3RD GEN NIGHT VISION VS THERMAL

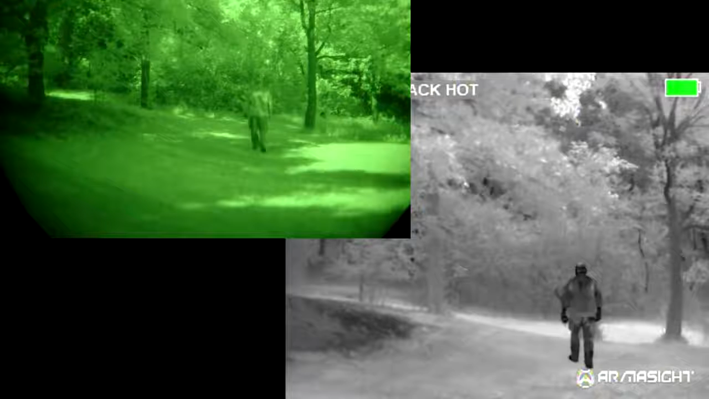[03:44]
All right, right here, I should be at about 50 yards and I'm in the clear.
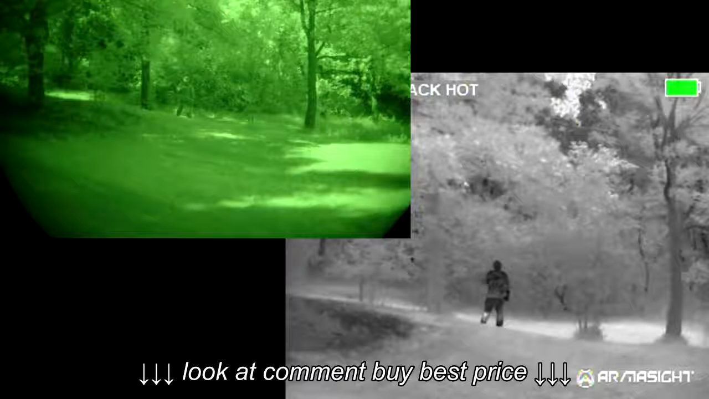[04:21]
So the moon's straight up above, it's coming through the clouds, so there should be some pretty good pockets of light here. Now what I'm going to do, this is some very light brush.
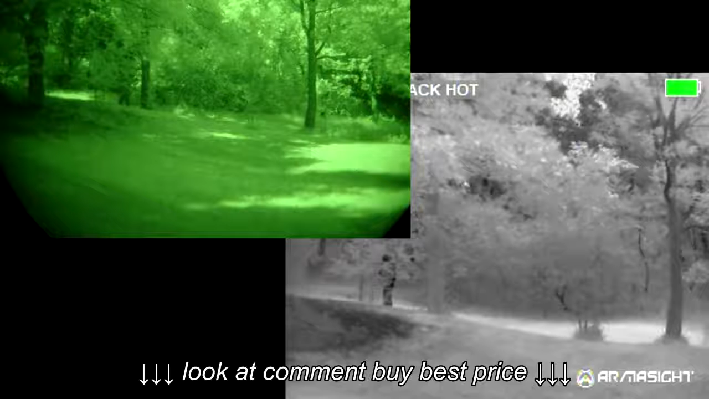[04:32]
I mean, there's some holes and some pockets, but it's just to give you an example of, you know, behind covered. And again, this is very light.
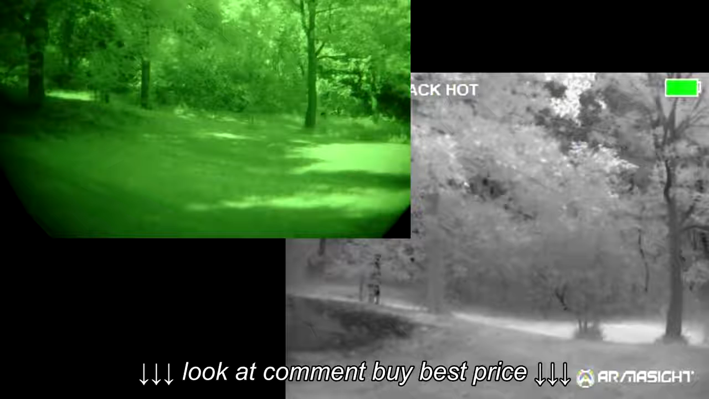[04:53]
I'm going to move over here, just the edge of the shrubs and stand out here again in the open with nothing in between me.
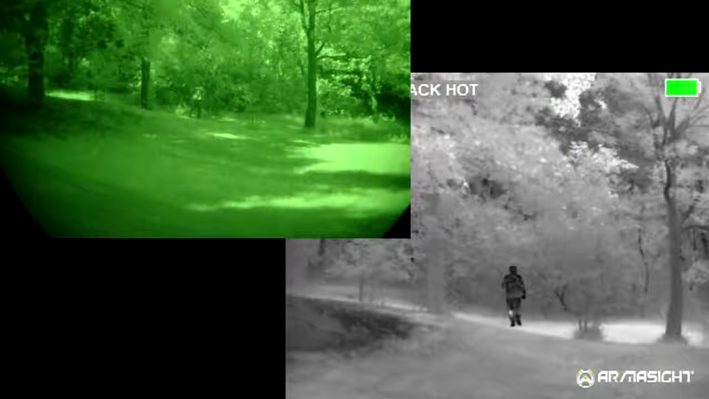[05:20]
Should be able to see me pretty clearly with the thermal. I don't know about the PVS-14.
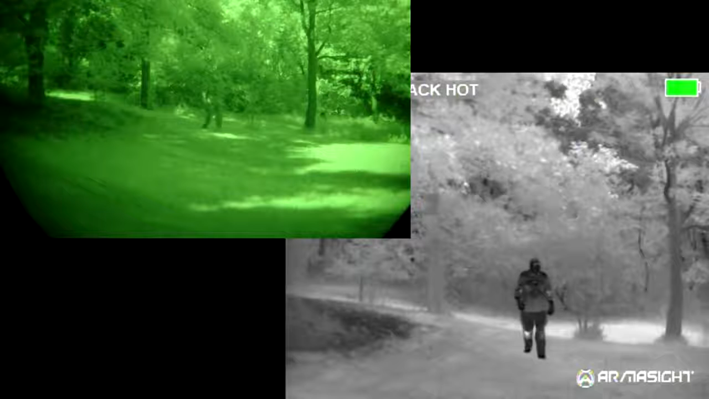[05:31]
Now what we're going to do is turn on our illuminator.
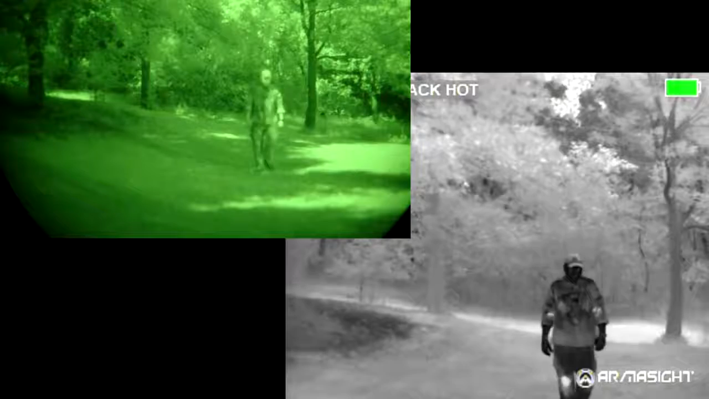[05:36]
Okay, now we have our illuminator on.
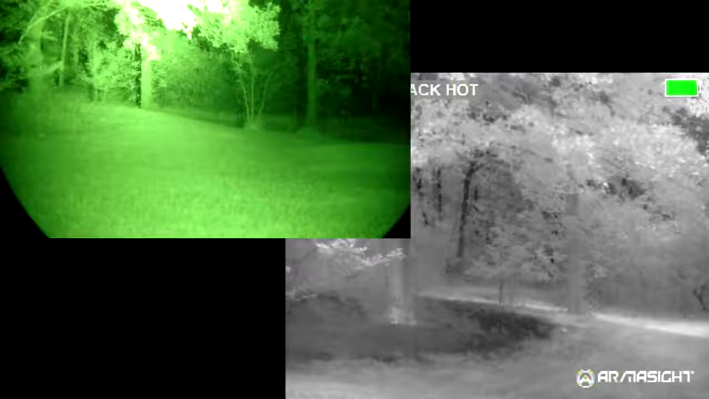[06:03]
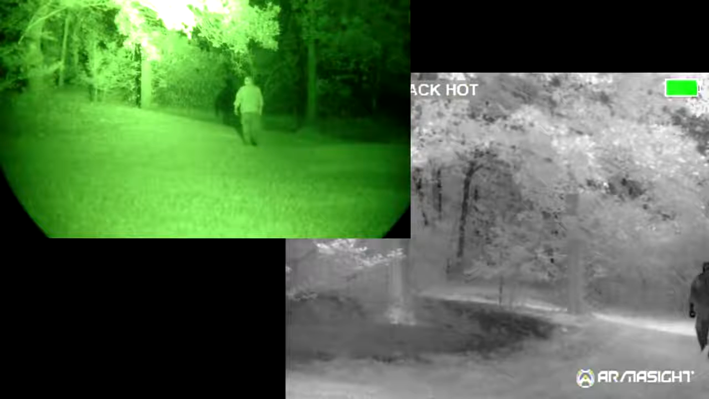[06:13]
Again, this is me at 50 yards with the IR illuminator on. Should make no difference with the thermal. With the PVS-14, I don't know if it's helping or hurting. It is pretty dark in here, so it'd probably need a little bit of extra illumination.
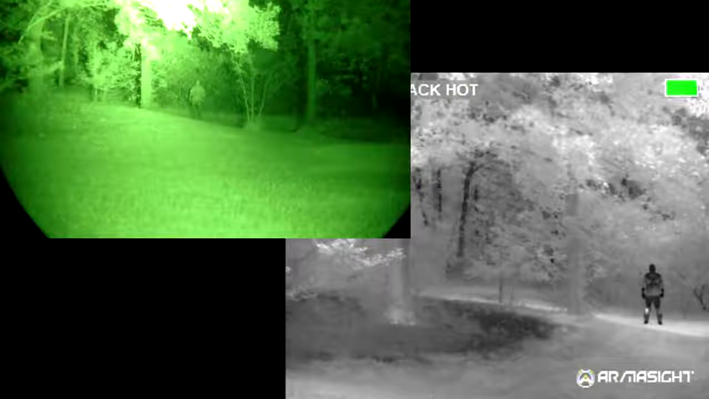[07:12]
And now, I'm out back in the open and I'm just standing up against the tree background.
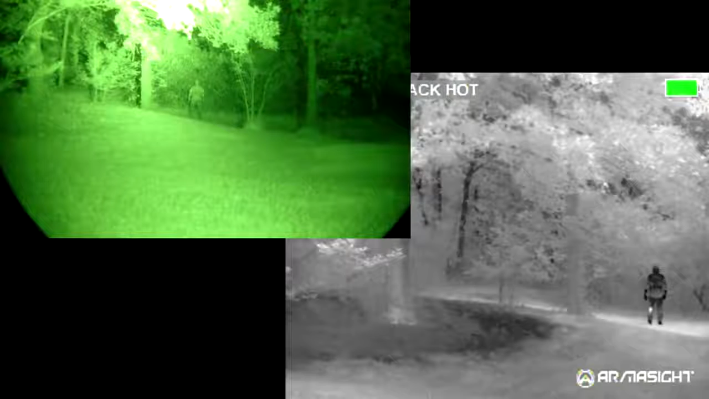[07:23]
Okay, next here we're going to be doing the, this is a very thin pane of glass.
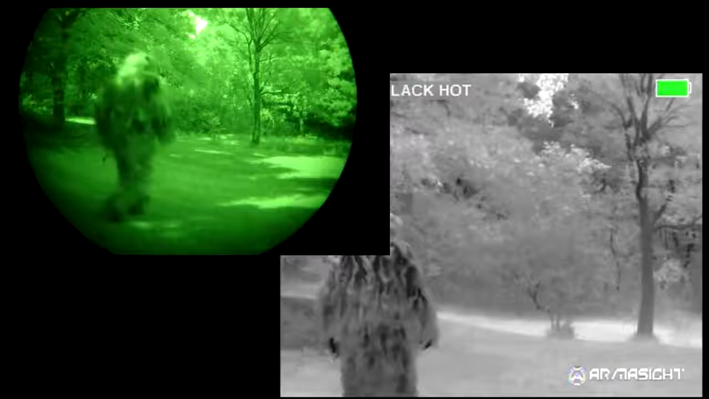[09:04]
And last but not least, what you'll see here is I'm wearing a commercial ghillie suit. This one consists of a thin, breathable layer with a netting attached and then the jute or threads attached to that. Here I am at 50 yards.
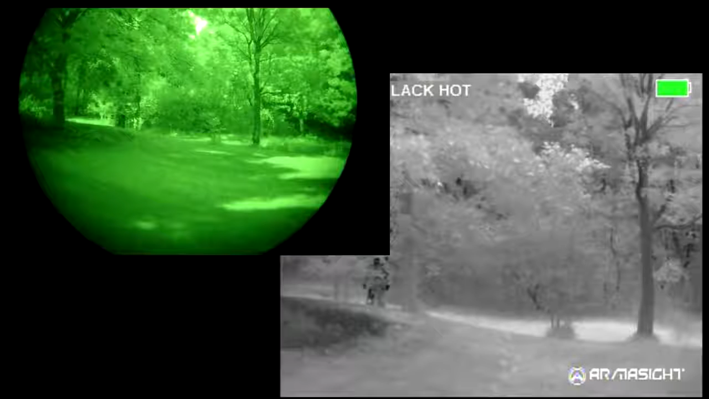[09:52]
And here you see I go back behind the cover. And again, this is very light cover but very well concealed with the PVS-14. Even with the thermal not moving, it's fairly well concealed. But looking through the screen and if you had any time behind thermal, you would know somebody's there.